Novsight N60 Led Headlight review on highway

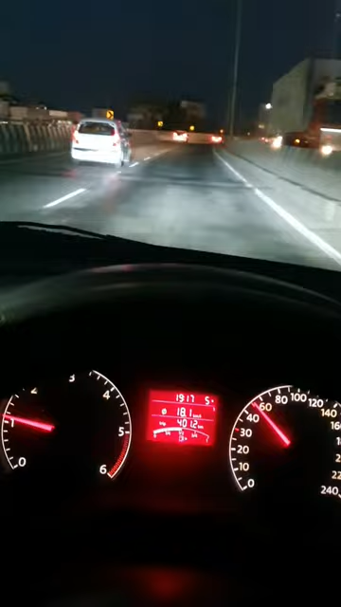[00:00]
hello guys welcome back to my channel this is no sight and 60 led headlight which i have purchased from alibaba.com already i have done unboxing of that video of that led and i have also shown the results so now basically what i am trying to show you is that how does it perform on highway so this is the low beam and this is the high beam this is
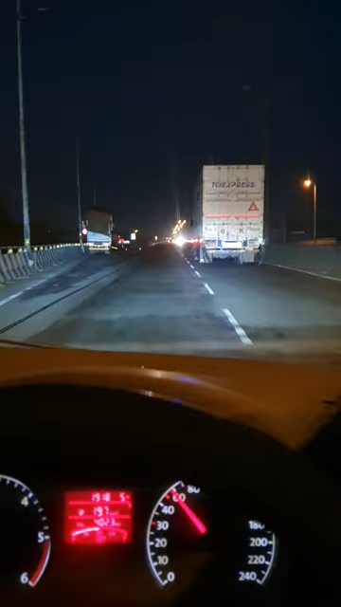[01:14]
headlight in any other vehicle see this is the high beam and this is the low beam this is the high beam just for your reference let me switch off this led 80 headlight this is switch off and this is the on this is the high beam and this is the low beam high beam low beam
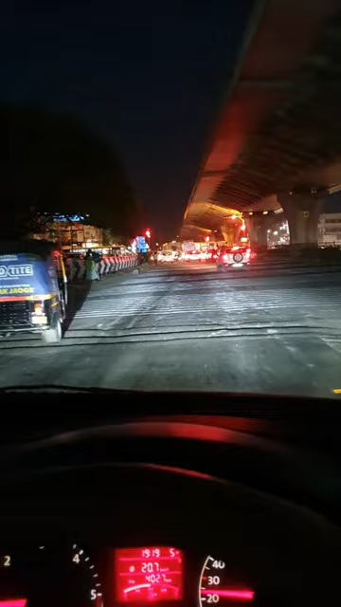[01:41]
in low beam it covers almost
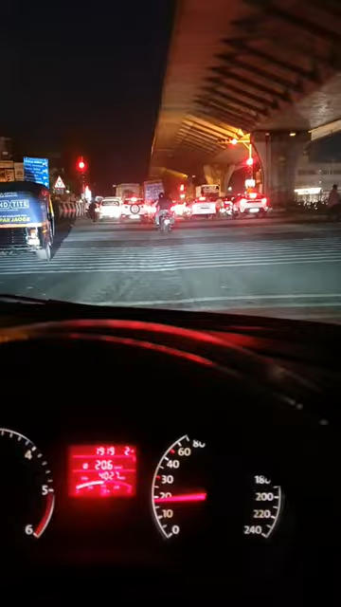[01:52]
30 to 40 meters see this is the high beam the high beam is very very very powerful
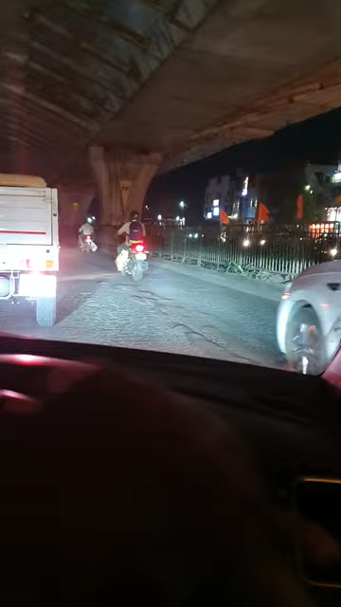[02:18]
this is the low beam this is the low beam and this is the high beam
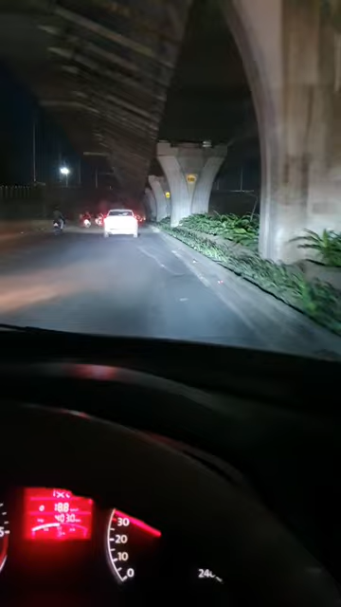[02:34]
and i have put this leds in headlight level in middle so now i will put at a higher position now i have taken this
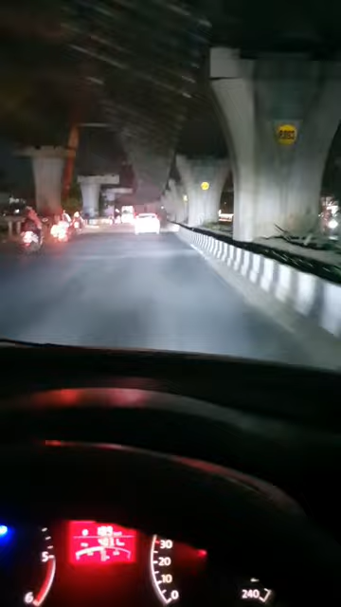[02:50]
leds headlight level at uppermost position so now this is the low beam and this is the low beam and this is the high beam see how much brighter these leds are and if you personally ask me then that should you upgrade your leds then yes definitely this is the one which will be replaced by the by any other stock headlight these are very much brighter